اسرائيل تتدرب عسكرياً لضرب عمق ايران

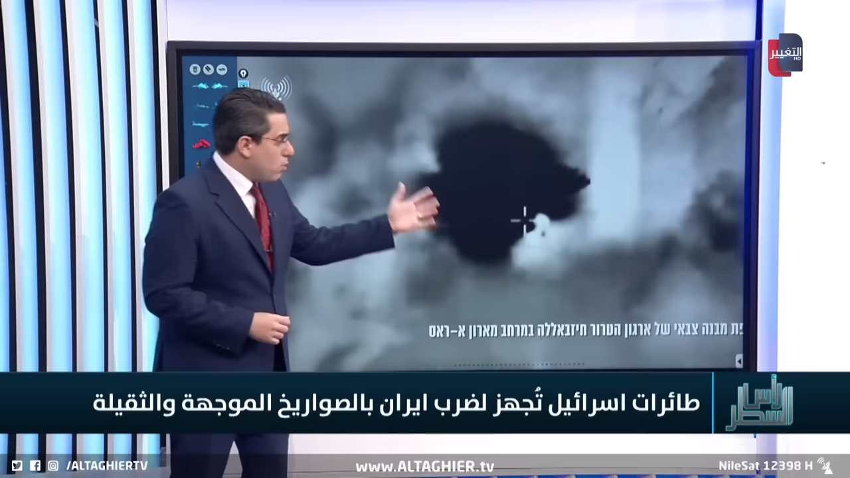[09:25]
تول اللبنانية وتلاحظ هذه الضربة لم تكن واضحة ولكن من الأرض كانت الصورة واضحة لطبيعة هذا الاستهداف وسنلاحظ هنا بأننا